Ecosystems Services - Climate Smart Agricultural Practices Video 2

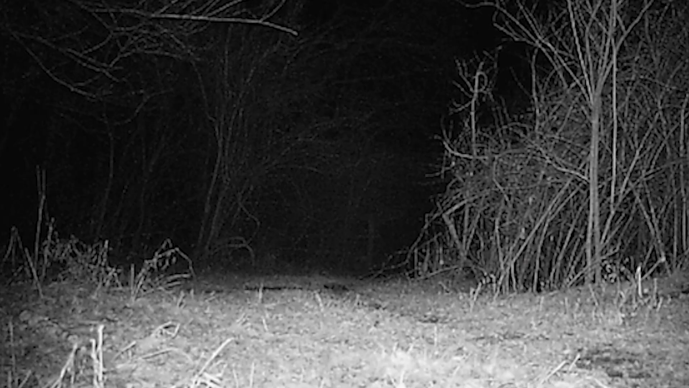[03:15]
So every once in a while I'll set it up out there and we've seen bobcats and, you know,
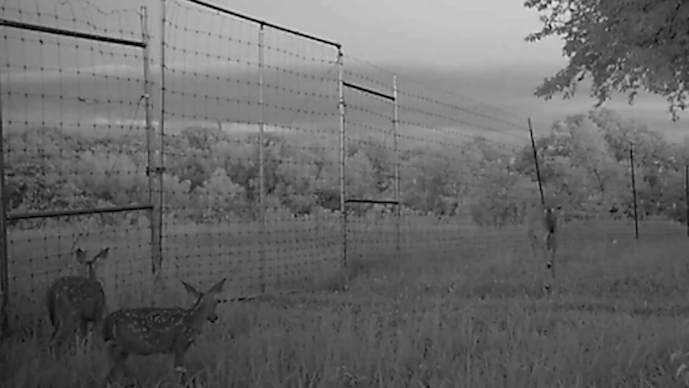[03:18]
does with, you know, newborn fawns and coyotes and owls and rabbits and everything.
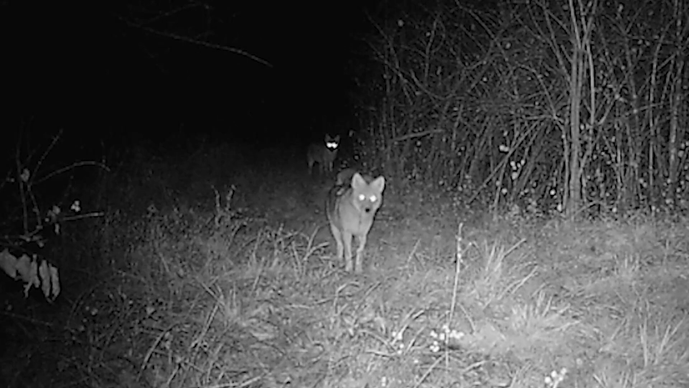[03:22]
And it's kind of neat to see them,